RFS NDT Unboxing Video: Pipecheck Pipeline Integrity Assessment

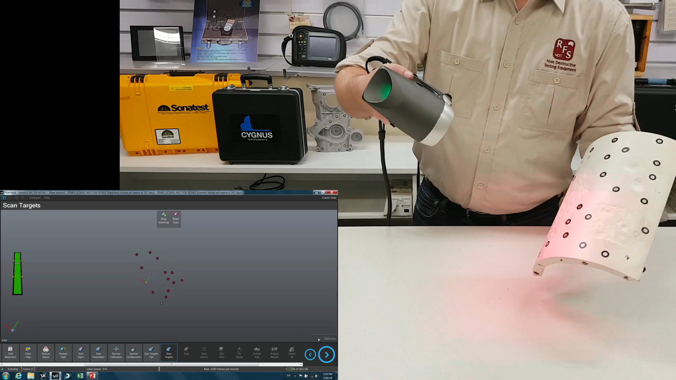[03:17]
So hold the scanner about 30 centimeters away. And there we go.
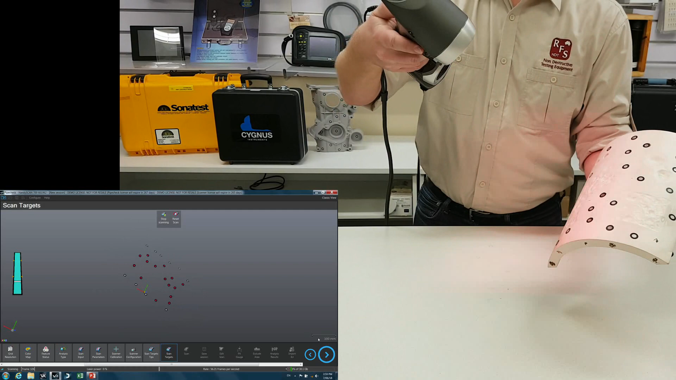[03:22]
It's that quick. It doesn't matter if the sample moves around as you can see. Okay. And now we're going to begin the actual scan.
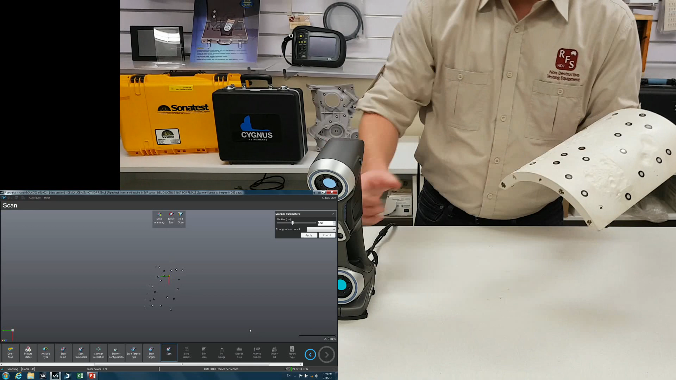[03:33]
So button on the back begins the scanning. And there we go. You can see it collects the data very quickly. I'm a little bit closer as you can see by the bar on the left.
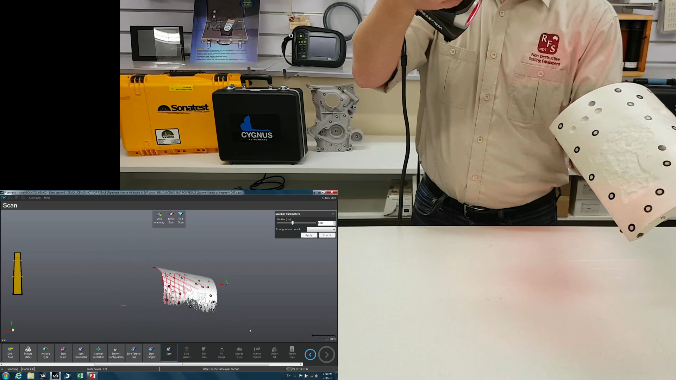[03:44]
So I'm just going to make sure I get into all the deep little pits there. A little bit close. There we go. That should be enough.